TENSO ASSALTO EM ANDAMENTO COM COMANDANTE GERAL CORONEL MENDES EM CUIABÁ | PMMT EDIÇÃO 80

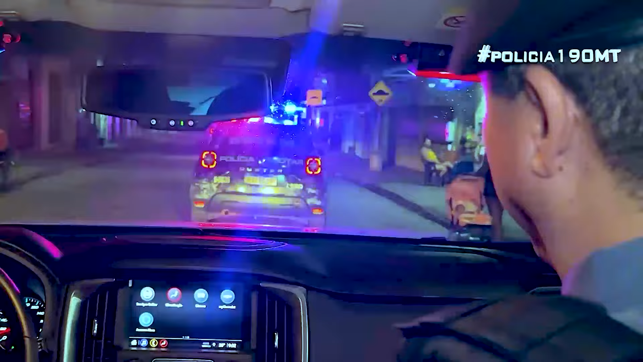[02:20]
Onde as pessoas de bem precisam de ver a presença do Estado, precisam de ver a presença da polícia militar. Até porque, infelizmente, temos aqui muitos problemas envolvendo o tráfico de drogas e, com isso, brigas por território.
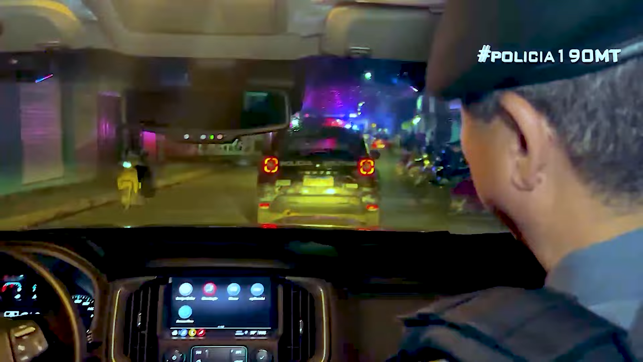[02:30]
O momento é o pano geral da PM. Estamos acompanhando o trabalho dos nossos policiais militares nessa noite de sexta-feira.
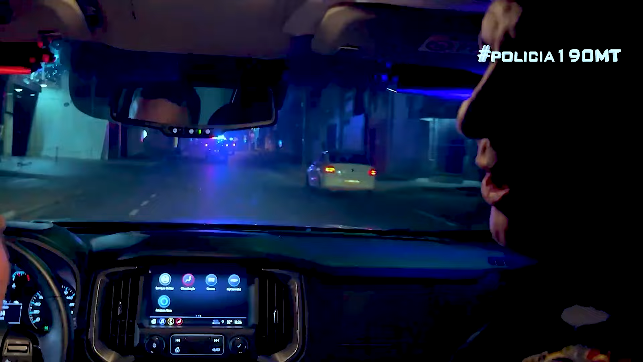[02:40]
E agora estamos seguindo uma ocorrência de roubo em andamento aqui na capital.